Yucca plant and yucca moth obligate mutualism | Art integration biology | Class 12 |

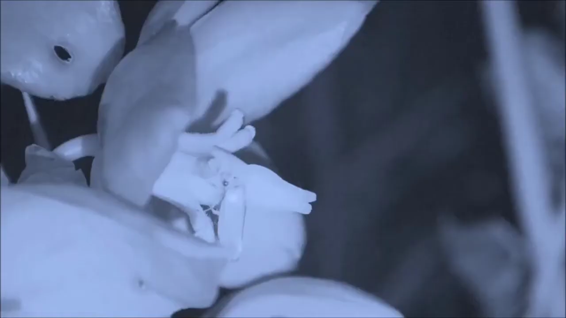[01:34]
with the help of their long and curved proboscis,
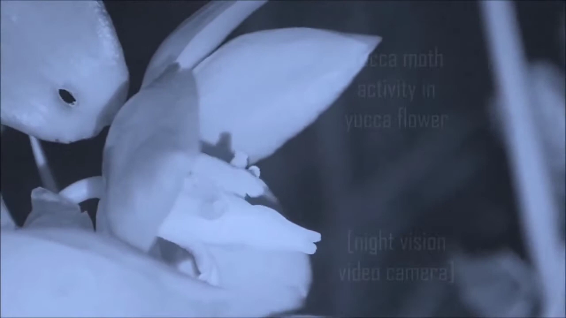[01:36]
it then flies to another flower,
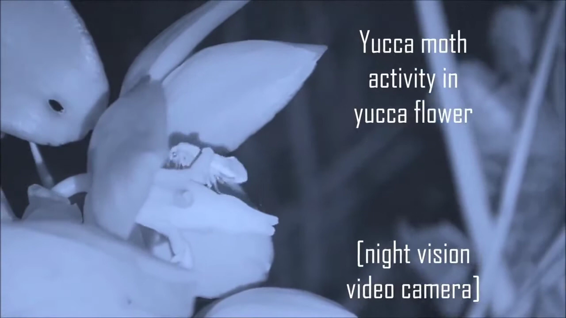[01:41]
sits on the top of the stigma and deposits the collected pollen grains.